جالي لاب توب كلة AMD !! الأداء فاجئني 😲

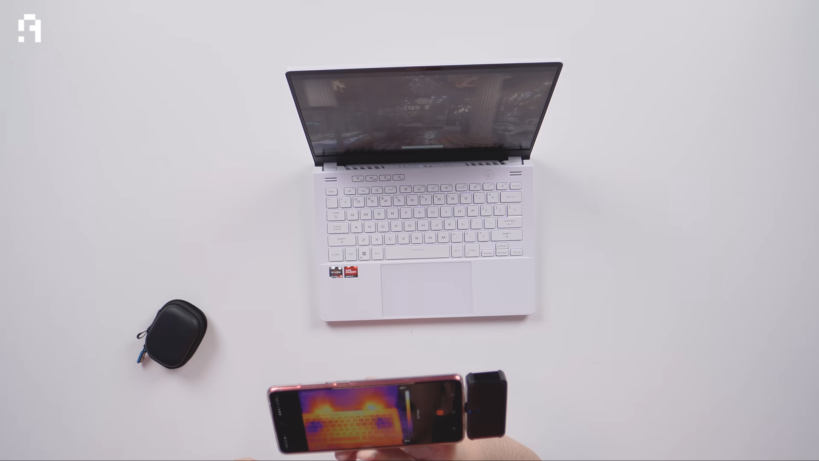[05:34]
في حاجة هنا كمان عايزة أوريها لكم زي ما انتم شايفين دلوقتي واحنا مشغلين 3D Mark ان الحرارة طلع من هنا ومن هنا على الشاشة على طول. وده ممكن مع الوقت يسبب مشاكل في الشاشة زي ما شفت قبل كده في تجارب كتير والناس بتحاول تحرق المبايلات بولاعة مسلا بيأثر في الشاشة ازاي فدي مش تبع حاجة حلوة قوي على المدى الطويل وممكن مشكلة تكون يزوس محتاجة تفكر فيها اكتر من كده من ناحية الدزاين. زي ما انتم شفتم نار نار نار.